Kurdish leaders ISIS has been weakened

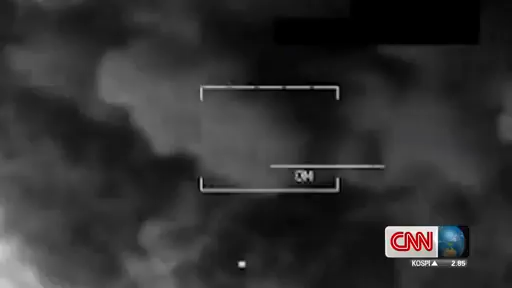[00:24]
From the skies, the United States pounded enemy positions, helping Kurdish and Iraqi forces on the ground to drive back the Islamic extremists,